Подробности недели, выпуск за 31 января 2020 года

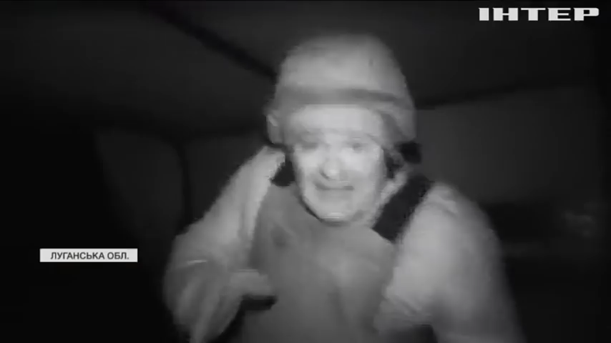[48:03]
Зараз військові сказали, виблуки усе світло, ми перейшли в інфрачервоний режим, адже ми зараз чуємо, шерги кулеметні, тобто ми знаходимося в зоні ураження.
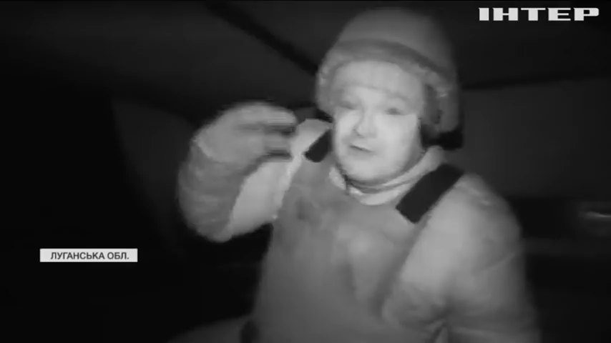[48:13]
Доїхавши до позицій, військові у більш-менш безпечному місці вивантажують боєприпаси.
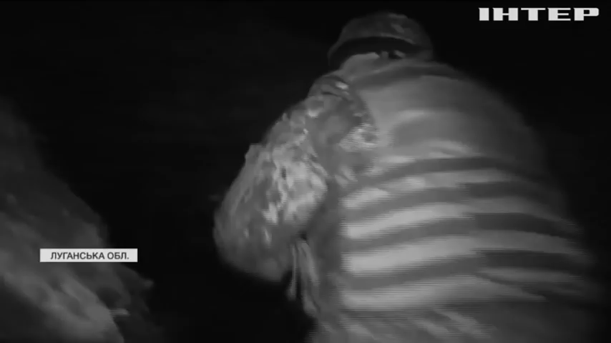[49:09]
Невдовзі відчуваємо це на собі. Ми потрапляємо під кулеметний обстріл. Ось і, будь-яка, пригніться, пригніться. Ось і пішли на нас.
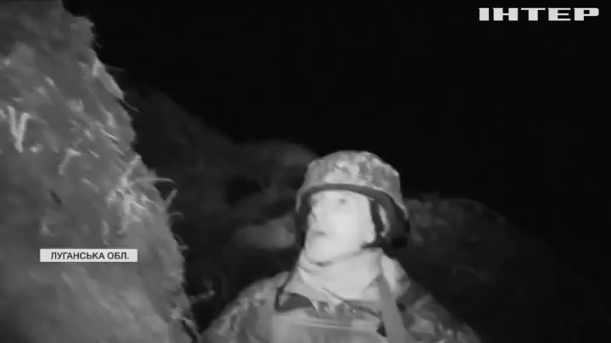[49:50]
Ось і приход був тільки що. Бачите? Це з РПГ, хтось стрельнув. Вояки відповідають із бойової бронемашини.
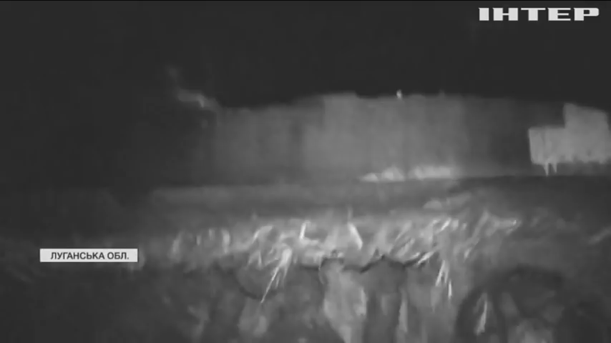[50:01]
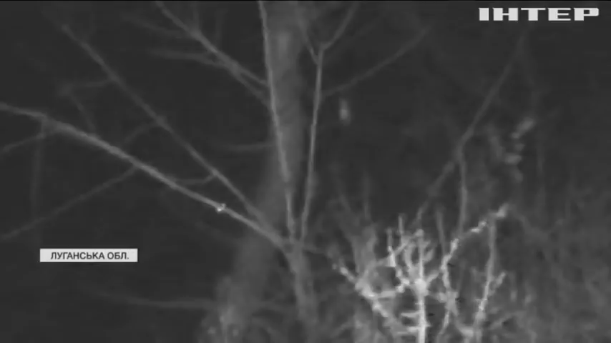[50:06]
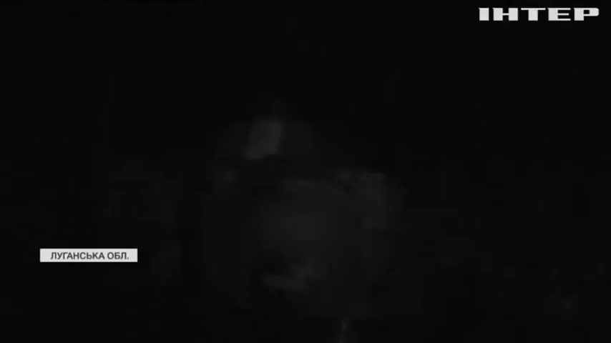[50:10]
Відстрілявшись, бронемашина швидко відступає з вогневої позиції, оскільки бойовики нещодавно завели танки, розповідають військові.
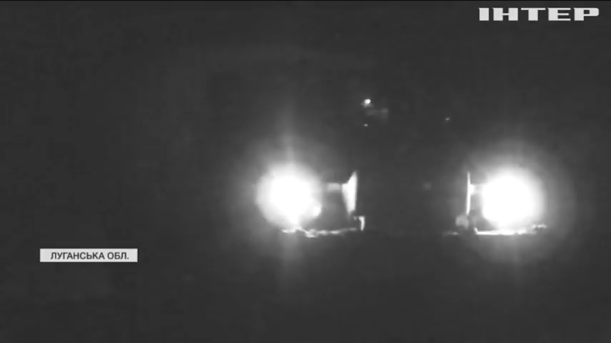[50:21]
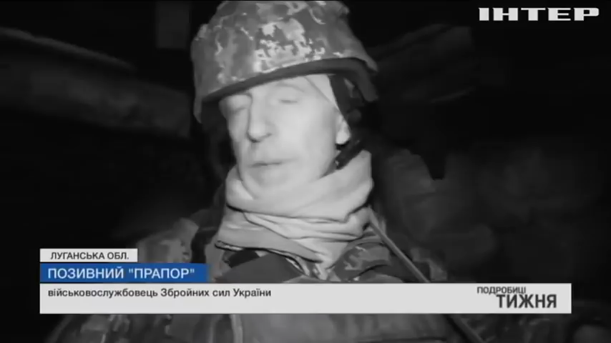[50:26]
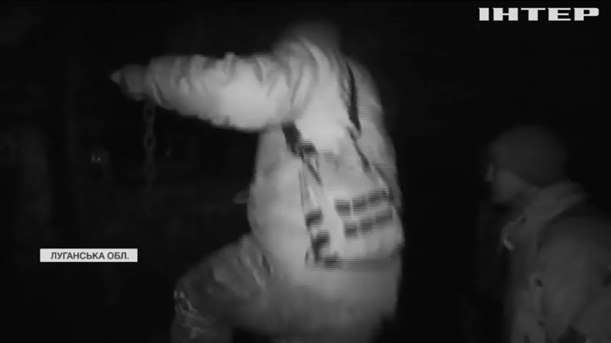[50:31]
І таке тут відбувається чинно щоночі. А на світанку ще затемна.
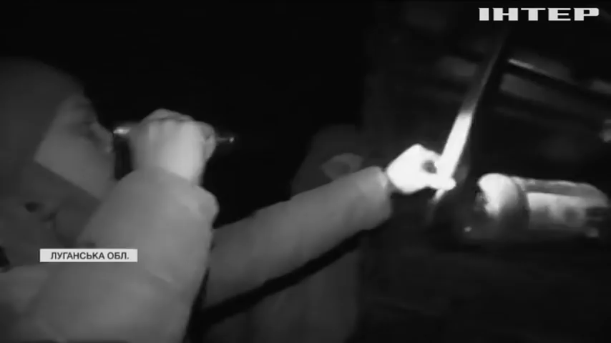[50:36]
Черговий Урал забирає групу військових із передової. Когось із хлопців везуть на терапевтичне лікування.
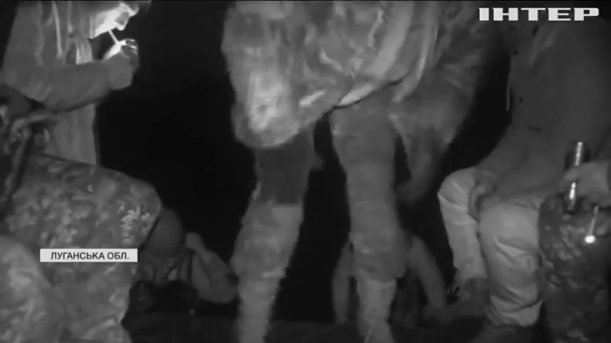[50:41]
Когось на пошту. Заразом вивозять і нас.
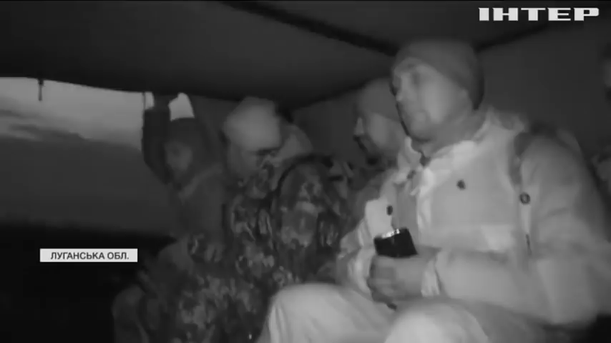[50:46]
А за кілька кілометрів від лінії зіткнення одразу тільки селищ.